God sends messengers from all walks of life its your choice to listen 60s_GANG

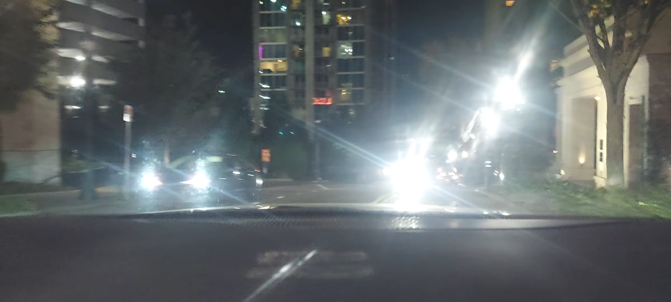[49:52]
Then the drop-off will be on the left. Okay, what am I doing? Turning left here? Just a little bit further down. The next left. I can get out right on the road because it's that Sky House tall building to the left.
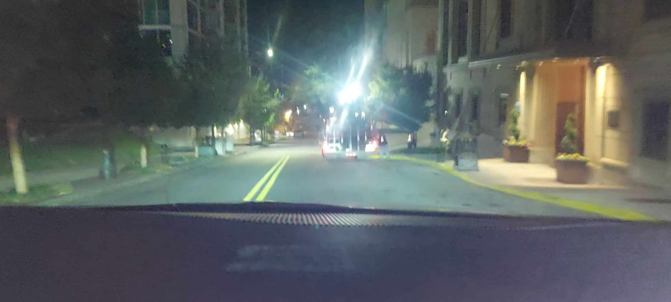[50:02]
Is there a turn right here on the left? Yeah, there's two turns. You can turn right here. I can pull right here? Yeah, you can pull up to the side. I can get you right here. Yeah. Out the street. This man on my head. Yeah. This is the entrance right here. I can work my way out.